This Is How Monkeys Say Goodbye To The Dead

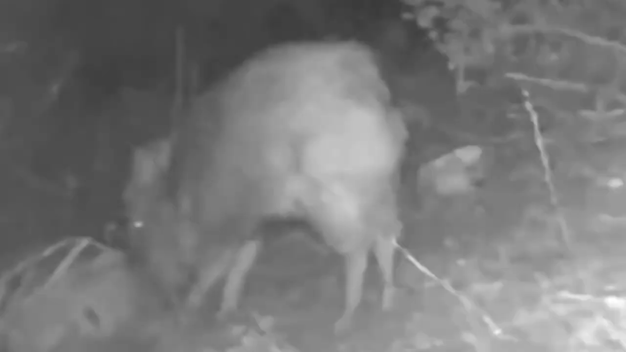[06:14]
They slept next to the body and tried to move it by putting their noses under it and pushing up. When a group of coyotes came up to their dead friend, the herd chased them away. Dante was surprised that they would fight back against coyotes. But were they sad? From the footage alone, it's hard to say for sure.